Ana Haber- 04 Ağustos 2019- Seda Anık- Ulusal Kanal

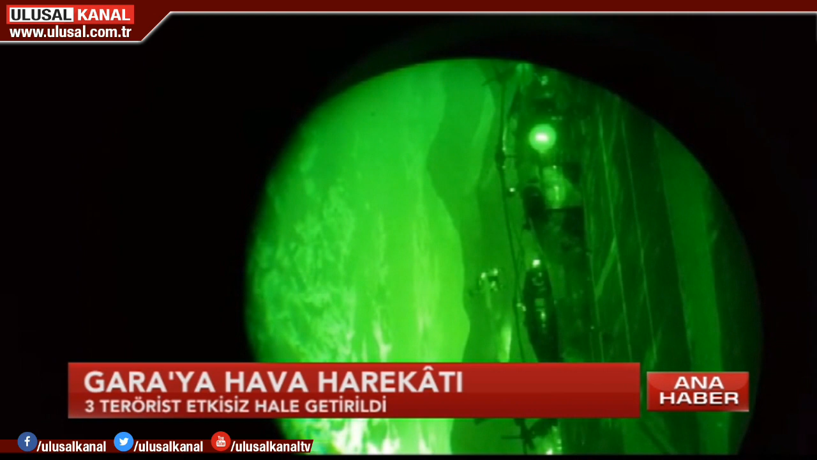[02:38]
Kararlılıkla süren operasyonlar kapsamında bölücü terör örgütü PKK'nın mevzileri hedef alındı.
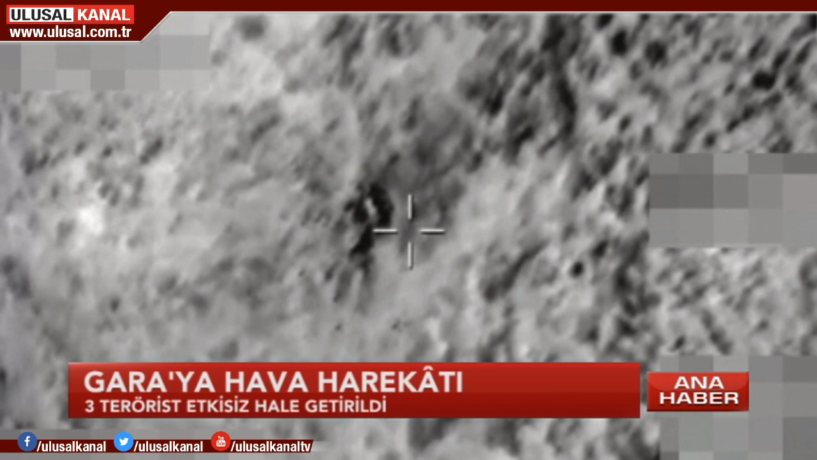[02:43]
Penç harekatıyla koordineli olarak düzenlenen hava harekatında 3 terörist etkisiz hale getirildi.